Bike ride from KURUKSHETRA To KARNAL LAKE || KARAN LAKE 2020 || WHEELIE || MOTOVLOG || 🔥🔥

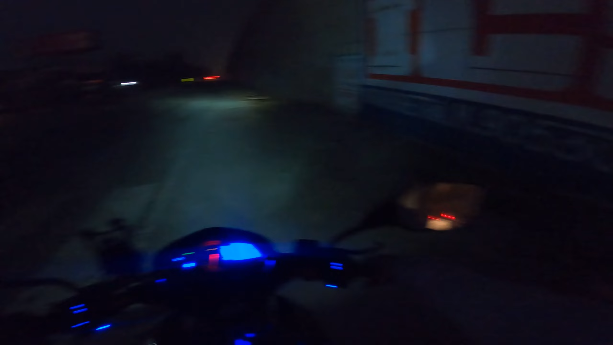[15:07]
तो अभी सिद्धार्थ को अपन ने बाय बाय बोल दिया, इसको यहाँ पे कोई काम था तो ये रुक गया, और हरेन और मैं अब चलते हैं घर की तरफ।
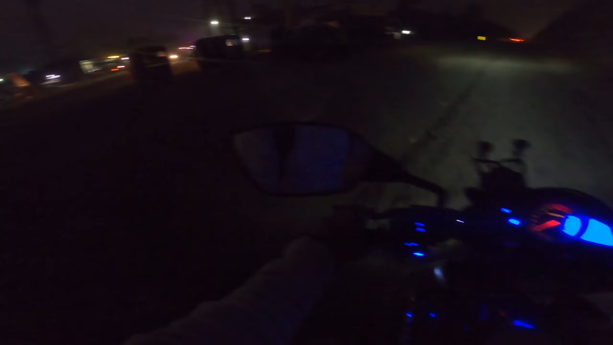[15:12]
हरेन अभी काफी आगे निकल चुका है, मैं सिद्धार्थ को बाय बाय कहने लग गया था तो हरेन आगे निकल चुका है,
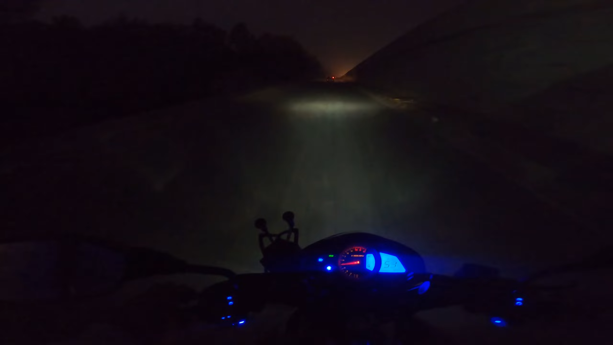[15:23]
तो चलते हैं बस घर आ गए अपना, ज्यादा दूर नहीं है अब। ऑफिशियली वी हैव एंटर्ड इन कुरुक्षेत्र।